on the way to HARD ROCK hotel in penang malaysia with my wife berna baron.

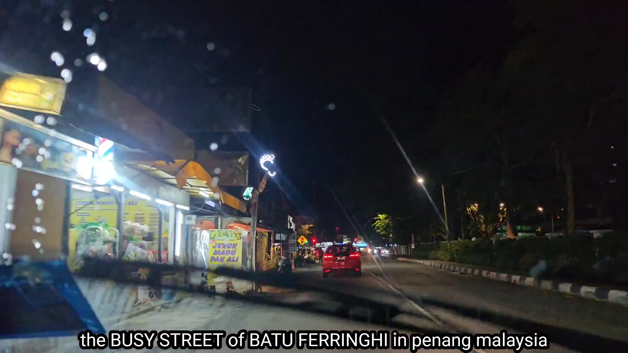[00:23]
So we are going to the night market. Okay, lots of shopping here.